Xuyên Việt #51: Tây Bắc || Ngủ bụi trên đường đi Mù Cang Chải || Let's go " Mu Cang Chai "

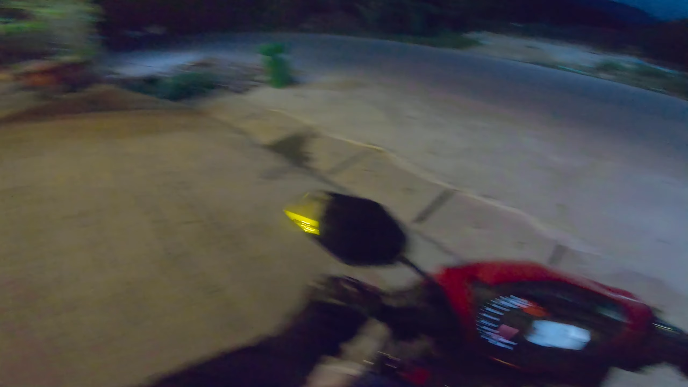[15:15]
Ngã kia mình chạy rồi, ngã này thì tới thui. Quay về ngã ba, coi họ ở đây có gì vui các bạn. Cái này mình chạy chắc chút xíu là hết rồi. Không có bán gì ăn, mua đồ ăn mà. Rồi đổ xăng luôn, hết xăng. Đây còn hai mắt à. Ở đây mùa hông rất là nhiều nè, mấy con siêu thăng á. Tí vô nón mình binh binh vậy á.
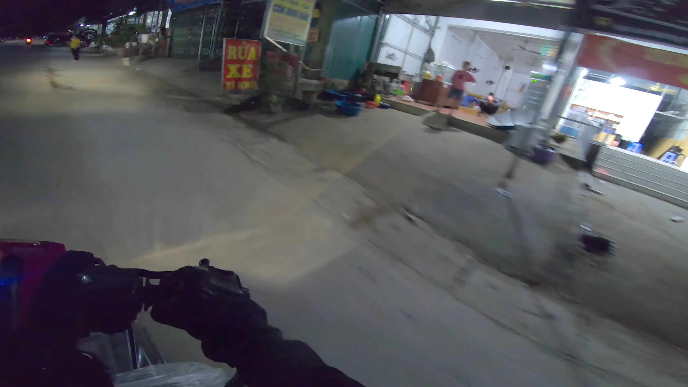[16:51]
Thịt. Chạy vòng rồi lại ăn bạn. Đây bán dù rất là nhiều ta. Thấy ăn treo dù chưa nè. Bán đồ nông ngư cơ. Cái này như cái tạp quá này nè. Cái đường này nãy em đi gọi bạn. Còn ở đây chạy cái khác là hết đường rồi nè. Đây là bán quay.